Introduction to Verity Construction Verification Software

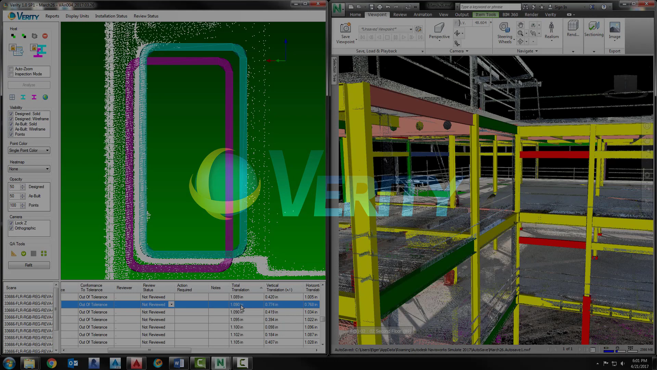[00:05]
The software, developed by ClearEdge3D, compares laser scanned point clouds of the recently completed work against design and fabrication models, allowing you to verify 100% of installed elements in the time it takes you to currently spot check 5%.
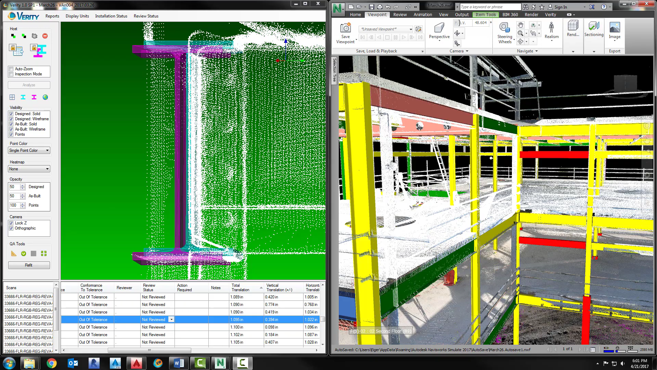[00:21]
The result is reduced risk, more profitable construction projects,
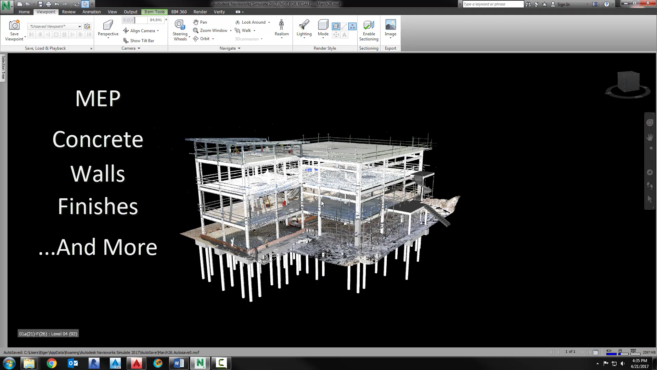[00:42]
Verity is fully integrated with Navisworks, so the data in both applications is fully shared. To begin, open a project in Navisworks and choose the elements you want to analyze in Verity.
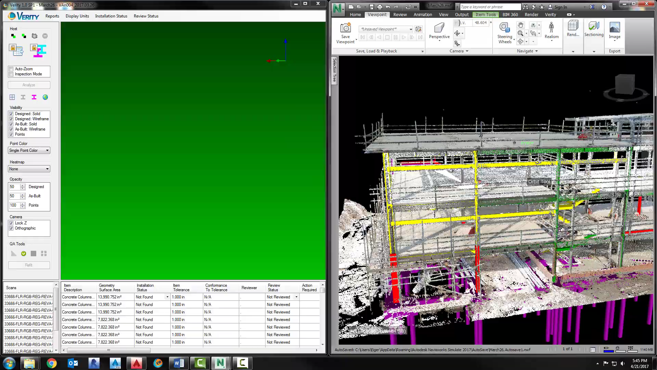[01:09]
point cloud against the design or fabrication model and identify the add-of-tolerance work using a simple green,
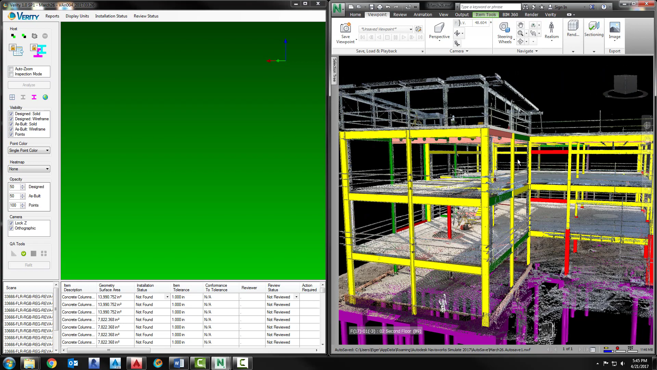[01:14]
yellow, red classification scheme.
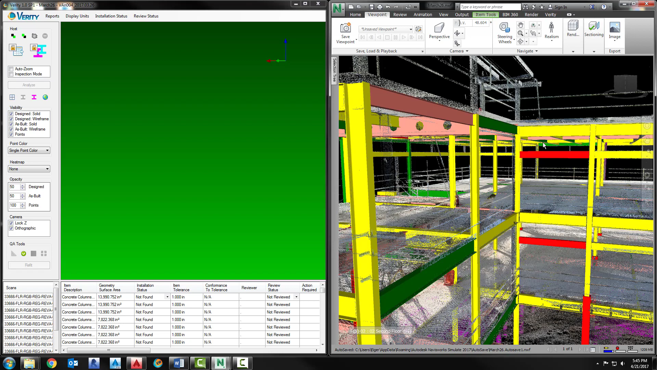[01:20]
But unlike other applications, which only offer a heat map of variance data, Verity fits solid model elements to the as-built point cloud and compares them against the solid design element.
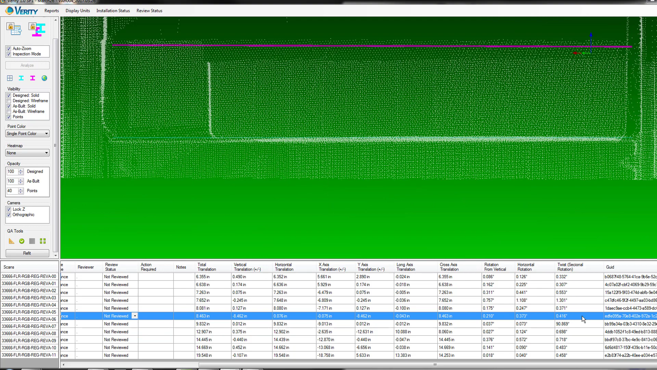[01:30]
This solid-to-solid analysis gives you much more accurate and detailed variance data.
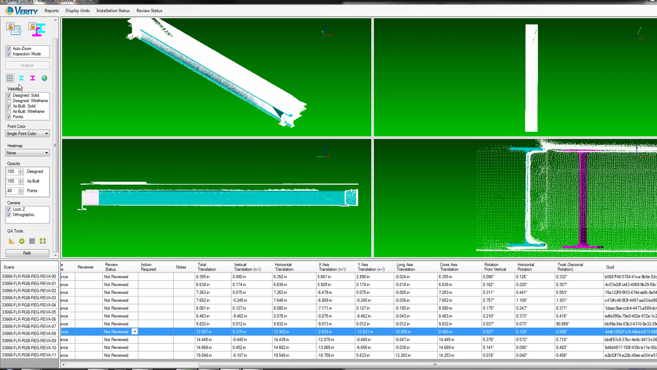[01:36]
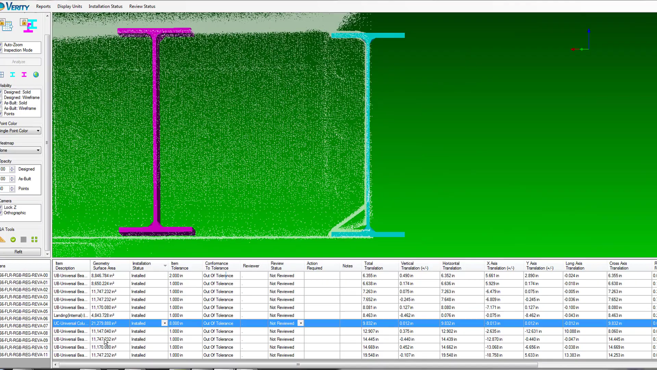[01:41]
All of the analyzed elements are listed in the table below, along with the variance or translation data.
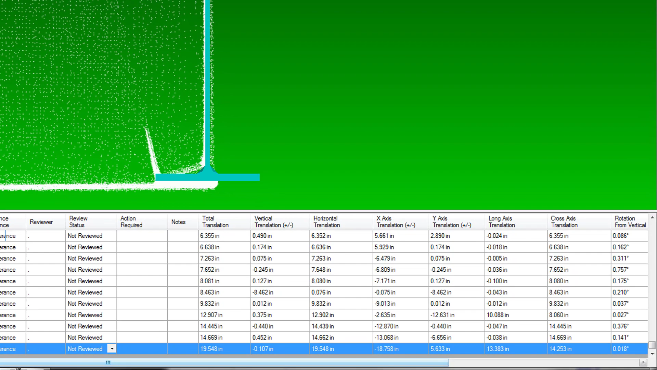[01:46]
The table gives you an efficient, patent-pending QA-QC workflow to scroll through each element and examine any add-of-tolerance or missing items.
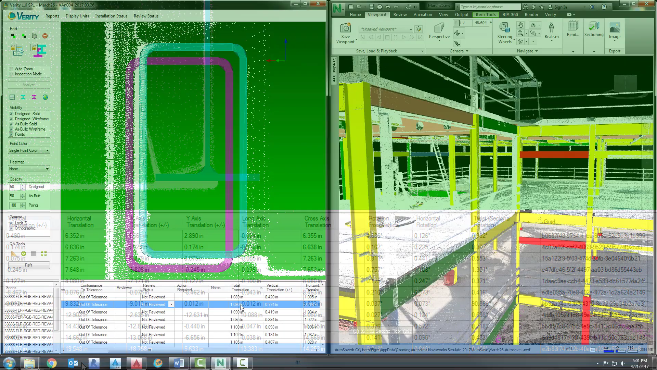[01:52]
Any element can be annotated in the table, and the software logs the review status of all analyzed elements.
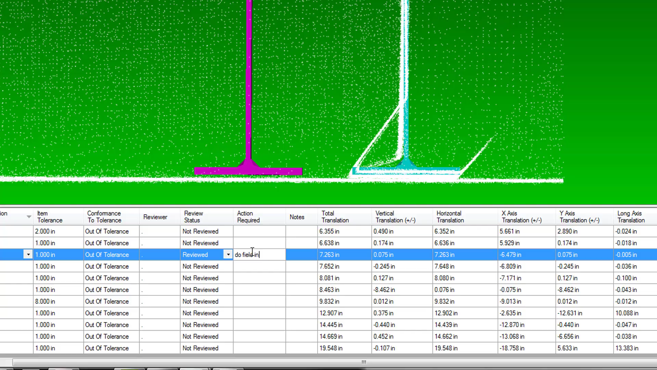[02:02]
In Verity, the location of the as-built element, in this case a steel beam,
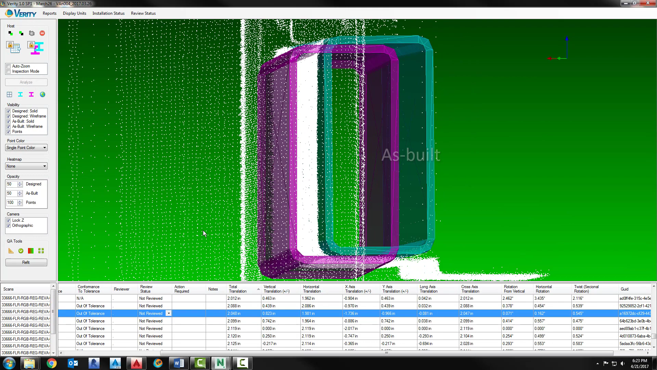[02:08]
is shown in light blue, and the as-designed beam is shown in purple.
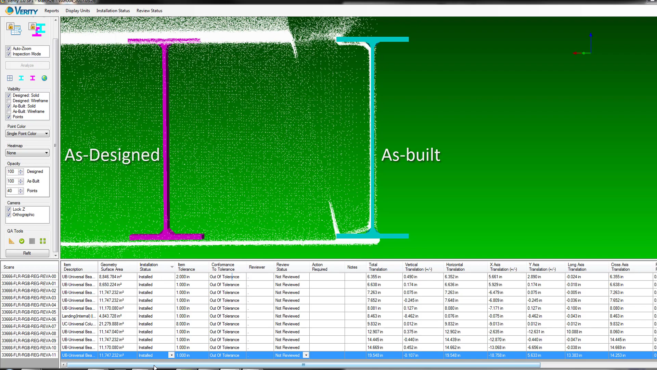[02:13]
When you highlight an element in the table, Verity causes Navisworks to zoom to that element.
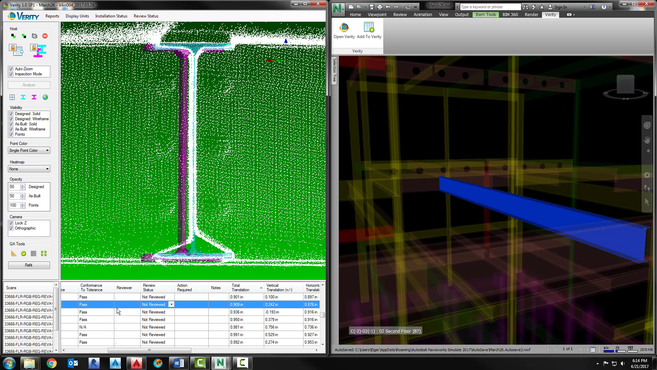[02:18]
When you highlight an element in Navisworks, the element can be instantly displayed in Verity.
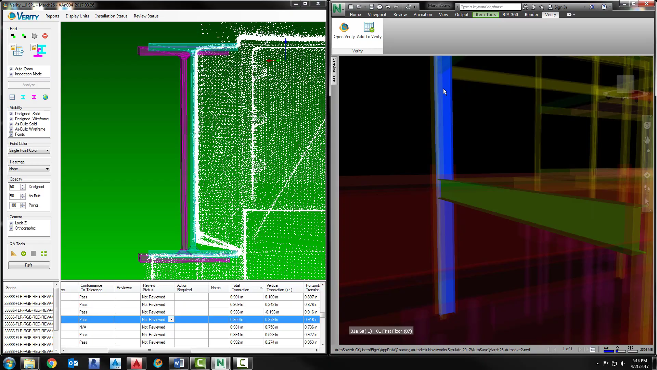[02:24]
Any element can be viewed in 3D or in
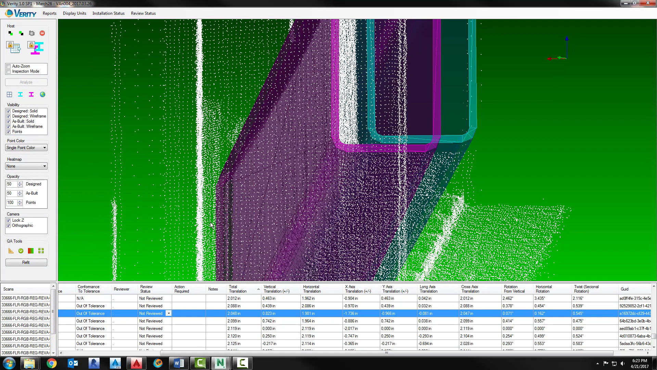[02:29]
standard orthogonal four-pane CAD view layout.
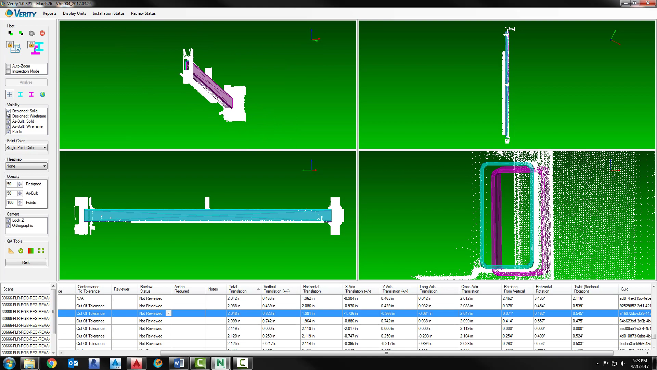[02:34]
You can also view a heat map showing the distance from the points to the element to understand any bending or deflection.